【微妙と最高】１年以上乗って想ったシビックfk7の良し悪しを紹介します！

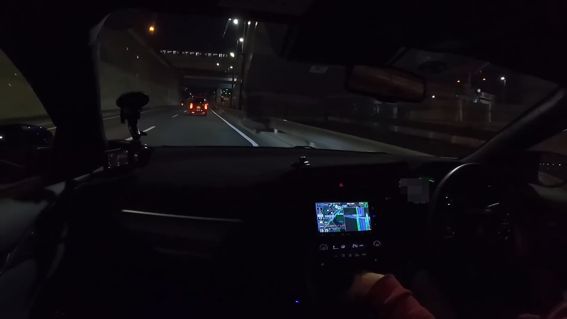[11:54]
向え右なんですかその時に右方向ねえいやちょっと右に曲がればいいですけどきたーギャザコー結構このナビさんある